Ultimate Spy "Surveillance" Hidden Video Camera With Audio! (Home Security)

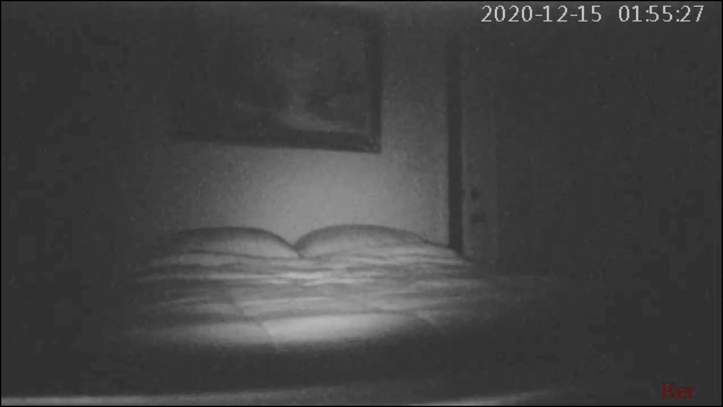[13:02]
Shows the bed being completely illuminated. By the camera. In total darkness. And guys. That is it. I hope you enjoyed this video. If you did.